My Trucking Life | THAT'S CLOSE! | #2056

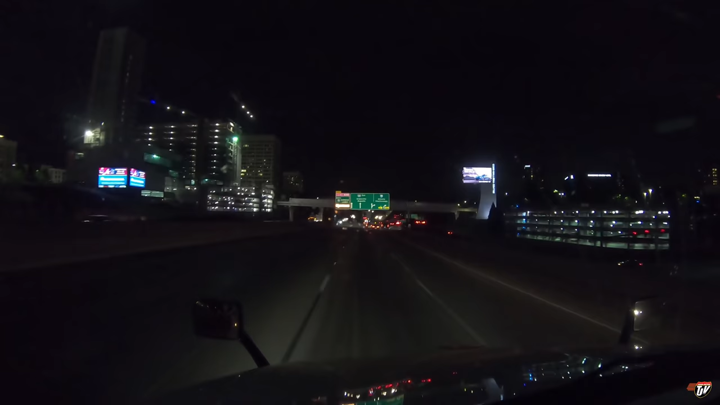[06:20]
Just about to turn on to Interstate 75 North from Interstate 285. We're on the north side of Atlanta. To the left on, I-75 and then, keep to the left in 510 meters. I remember, not too long ago, all of these bridges and overpasses here that we're going to go under, I don't know if you'll be able to see them. I thought it was lit up better than this. These were all just being built. Now they're all finished already. In 300 meters, keep to the left on, I-75 north and then, keep to the left in 1.4 kilometers.
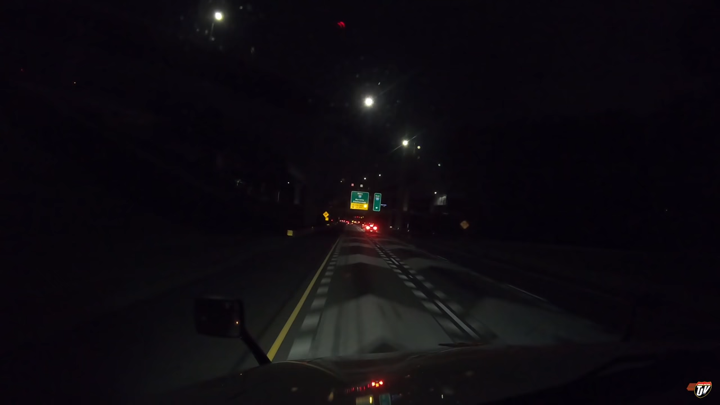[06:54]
When I was on flatbeds for, what was it, three years, two years, two or three years, I didn't come down here that much. It's kind of nice to see how everything has sort of come together in this little area here. This was all under construction before I went on flatbeds. Now it's all finished. 1 kilometer, keep to the left on, I-75. I thought it was lit up better, though. Sorry, guys.